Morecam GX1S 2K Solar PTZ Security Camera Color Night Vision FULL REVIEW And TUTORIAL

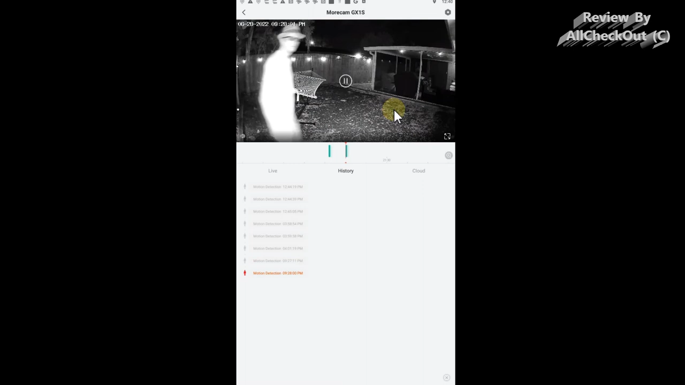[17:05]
after some time we can even increase that and so we have the full size and you can see it has
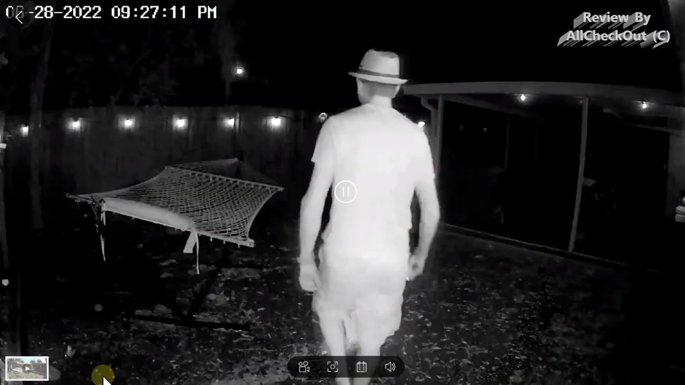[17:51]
again and it will save it then in your